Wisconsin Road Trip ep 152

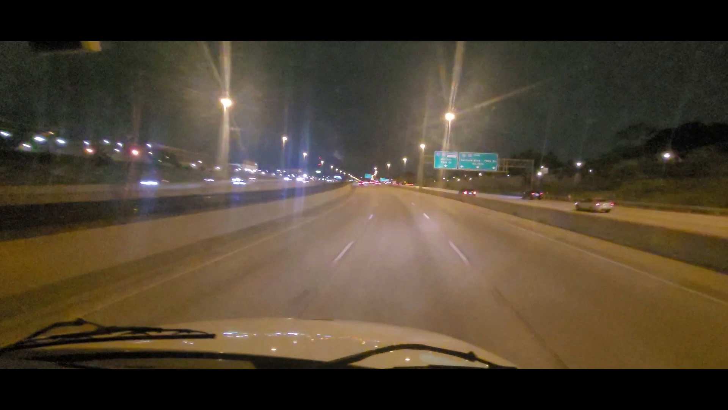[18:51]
Just a little Chicago traffic Not too bad at night fred Would you rather drive at night or eight in the morning?